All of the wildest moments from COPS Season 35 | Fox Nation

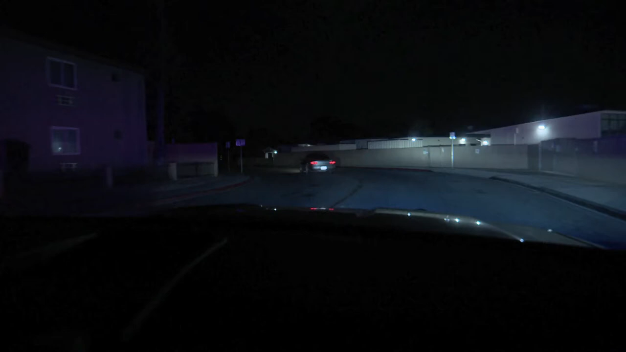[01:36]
Hitting curbs, unable to maintain. It's possible DUI.
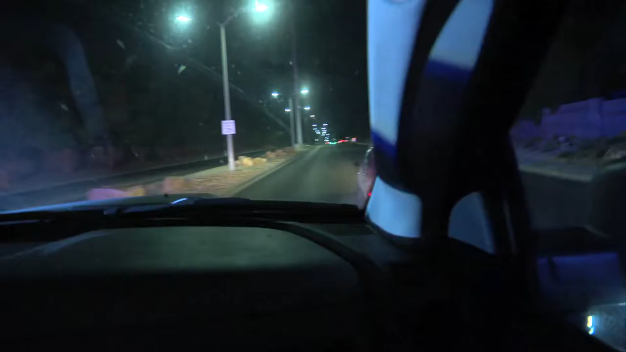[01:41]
Nice re-pit attempted unsuccessfully. 3 to 4 tires are out. He's gonna run that gate.